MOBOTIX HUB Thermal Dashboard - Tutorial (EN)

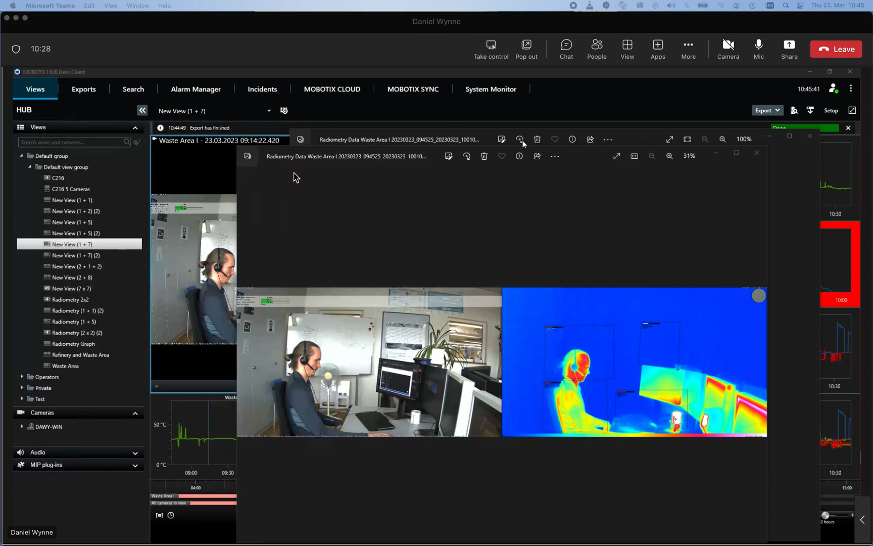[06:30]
out of it i think now we have covered a lot of functionalities how to use the system
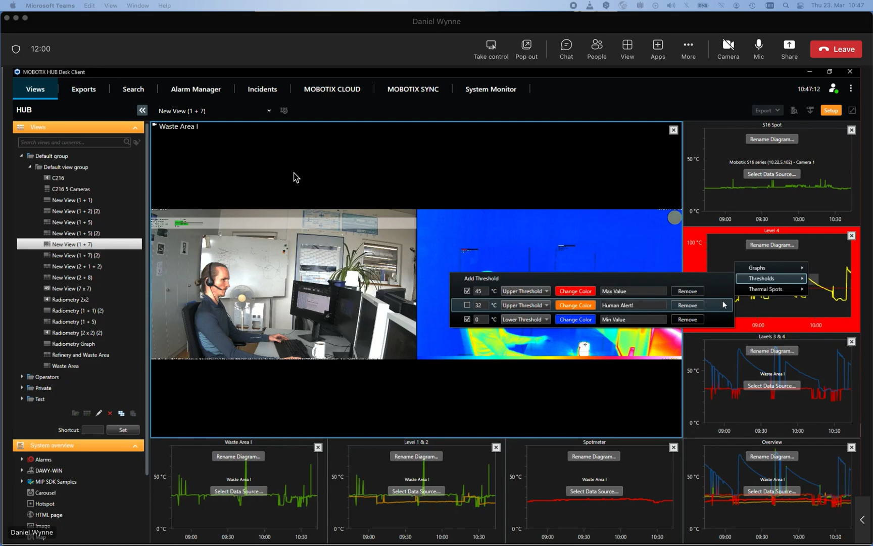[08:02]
to the thermal spots there we have also the possibility to enable the dual image support that it's to mirroring the area which was detected on the thermal image to mirror that marking of the area in the normal eye there you can define that should be happen on both only on the left only on the right or it should be off this is
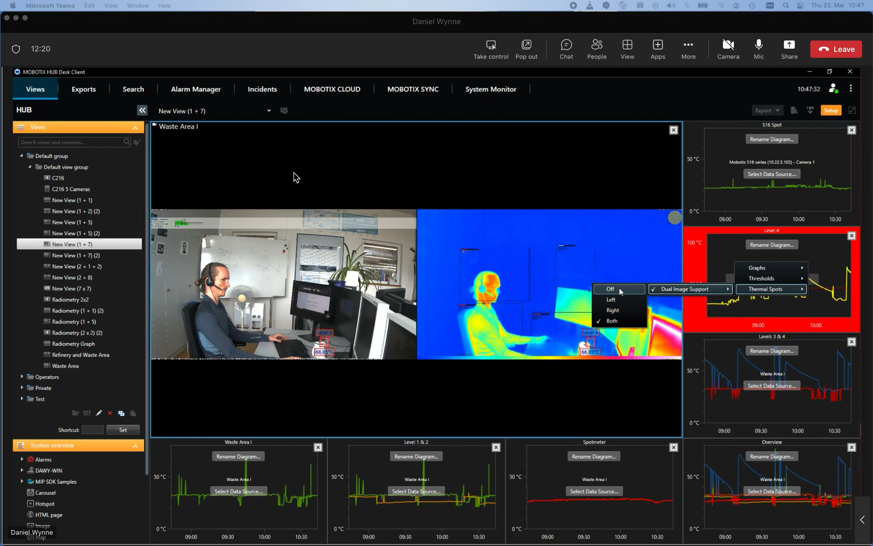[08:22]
also a kind of possibility what you can do if we are closing for a second this setup dialogue and if we we talk about the possibility to be flexible define the layouts and therefore we have on the left hand side in our site navigation prepared a bunch of different possible layouts which shows how flexible the system would be if
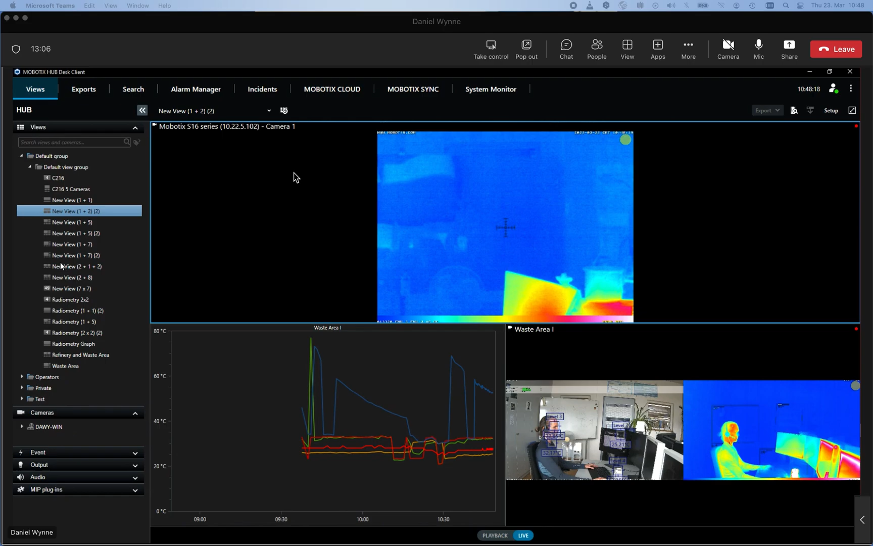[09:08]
we have predefined here we have example with two cameras and only with one plot if we're selecting the other few there we have
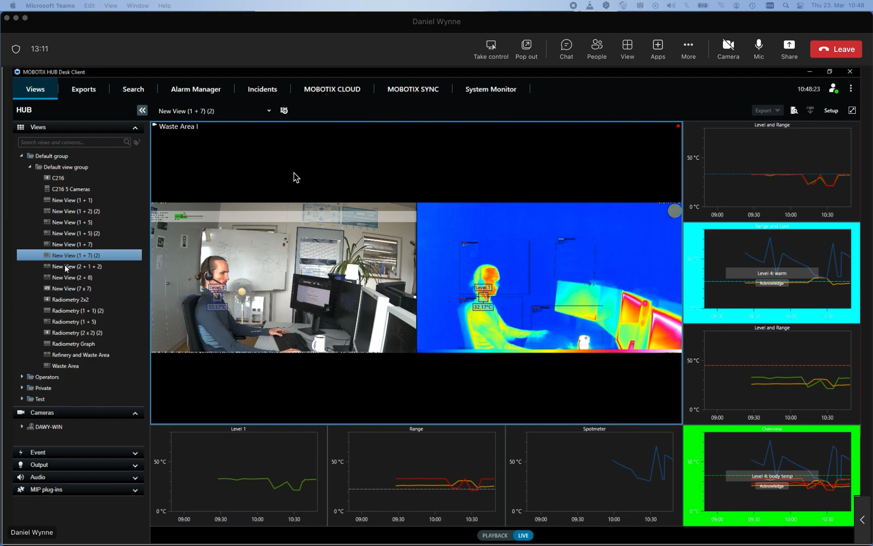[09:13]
here different thresholds with different colors in the alarming defined here or if we selecting one of the another one there you can see two cameras and even the area for the thermal plot in the center it's also now
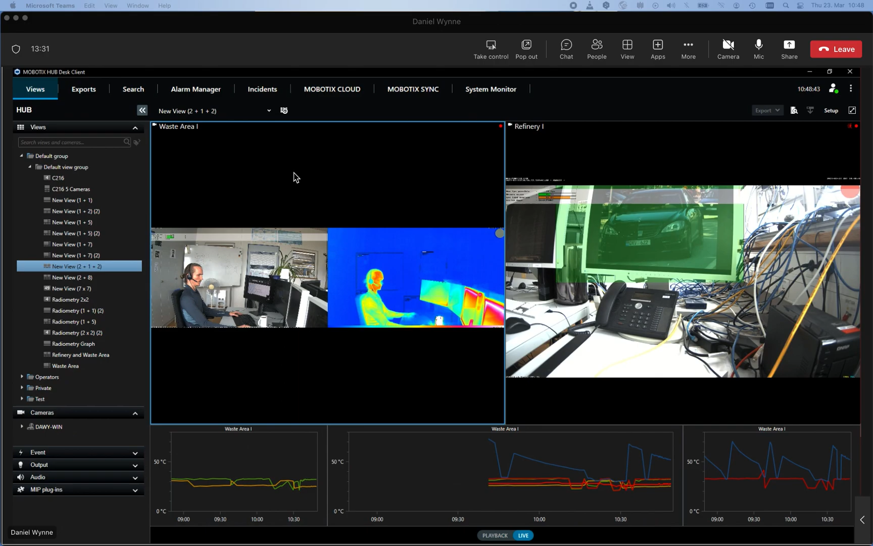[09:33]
a larger view for the waste area one it's it's for example used in this case here or if we selecting another few there we can also define let us say as many thermographs as many cameras
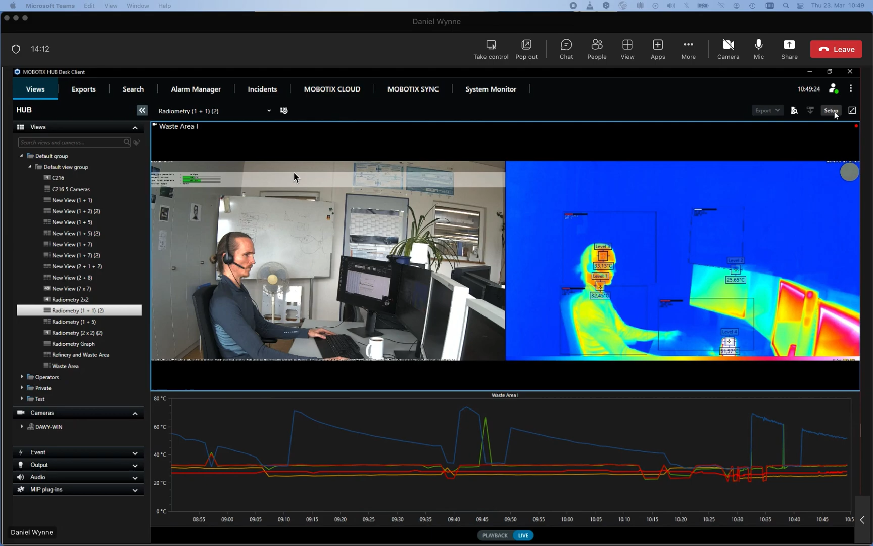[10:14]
think this gives a nice overview that you're more or less unlimited flexible in combining camera live streams together with the thermal graphs if we are
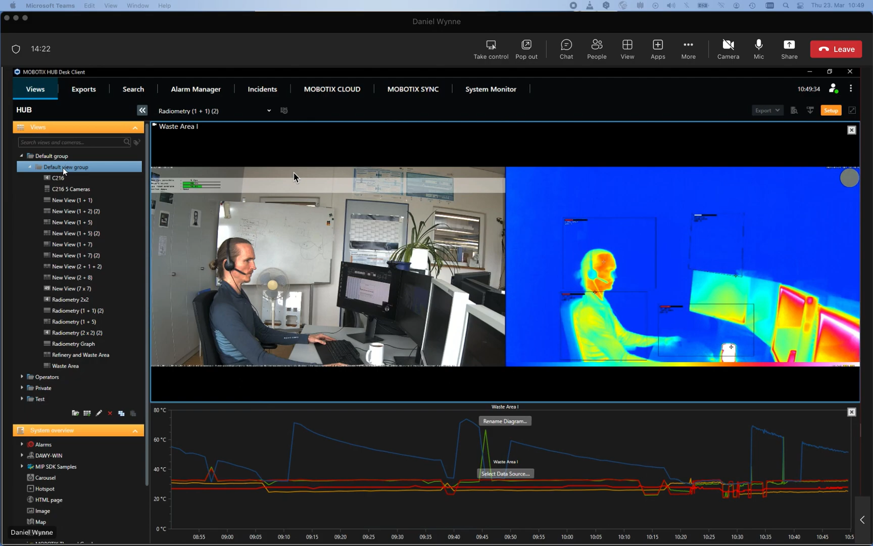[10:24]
talking about how to configure a new layout simple enable the setup dialog go to the view area define the aspect
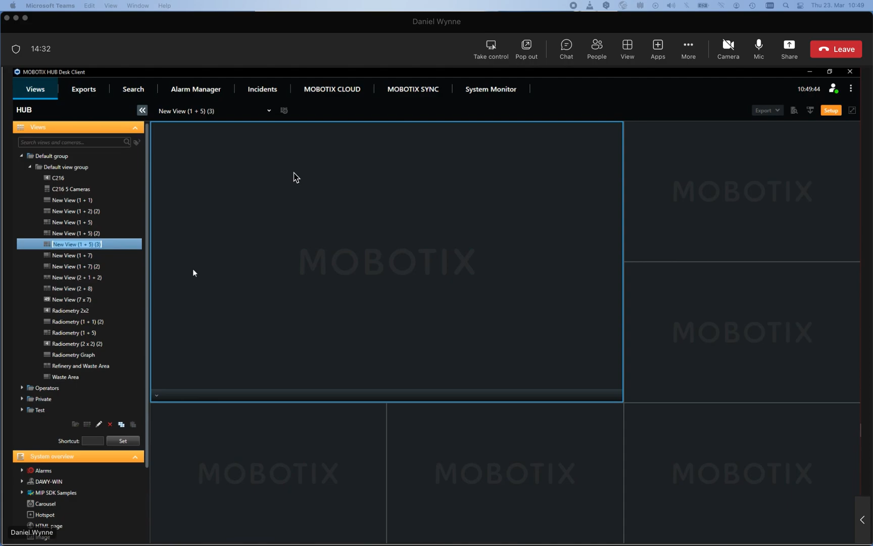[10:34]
ratio and then define your layouts taking a camera via drag and drop adding the camera to your grid element and you have then on the left hand side the
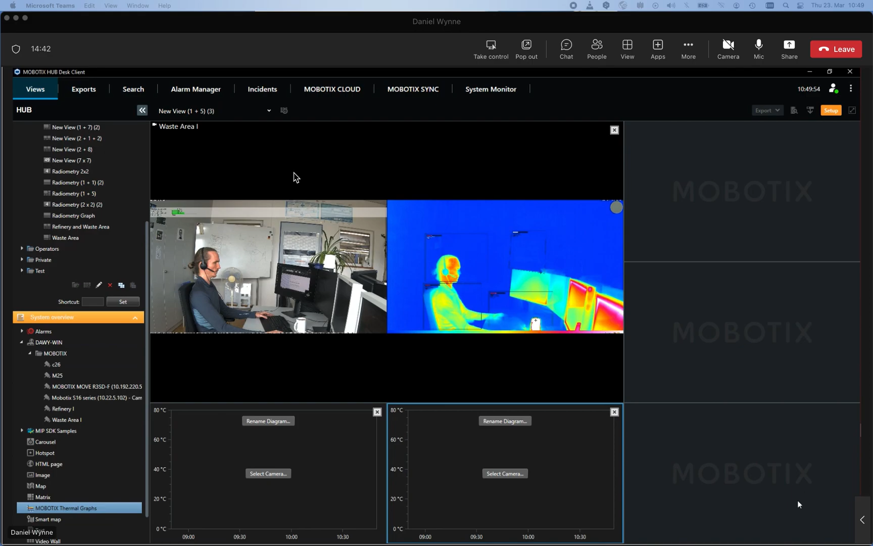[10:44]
new mobility thermal graphs what you can also put with the track and drop and the next step is selecting the camera in this case we have only this camera placed here and then we are selecting here the cameras but we have also the possibility to choosing any cameras which is providing the thermal data from our list and then as you have seen before we can define here which thermal graphs should be displayed or which threshold should be defined you